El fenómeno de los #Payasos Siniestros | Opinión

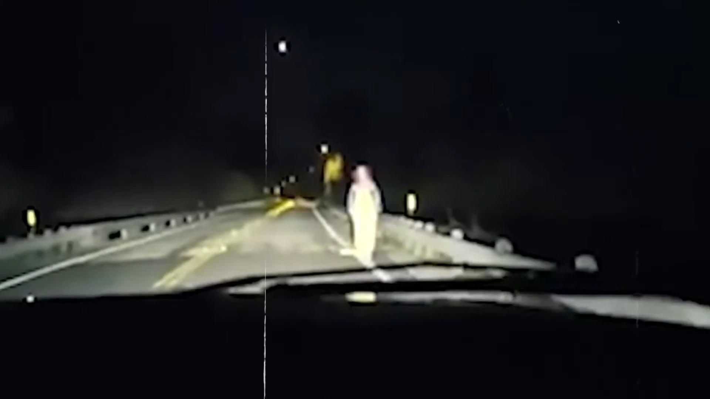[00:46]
donde escalofriantes payasos son grabados y fotografiados por personas que pasan por lugares como maizales, carreteras, bosques y parques.